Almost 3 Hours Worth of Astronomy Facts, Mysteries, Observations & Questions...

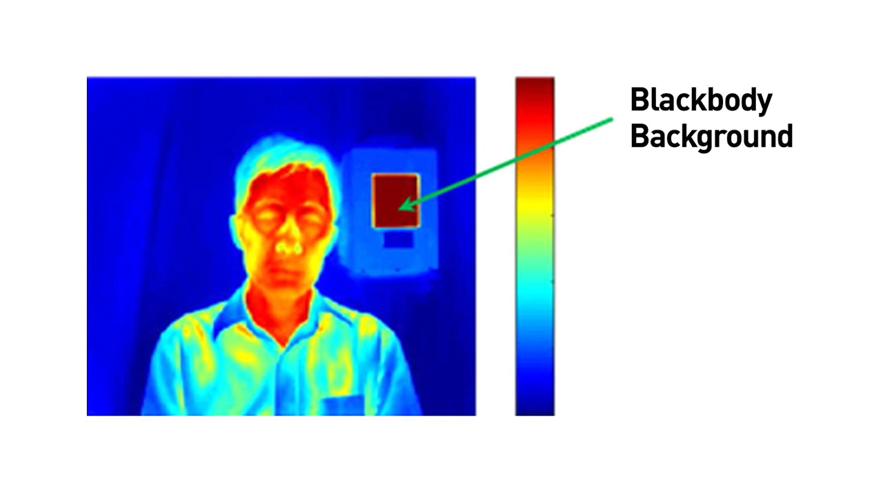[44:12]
That's why most thermal imaging cameras work within the infrared. Because inside Earth's atmosphere, heat might as well be synonymous with infrared radiation. In astronomy, infrared is used to study our sun.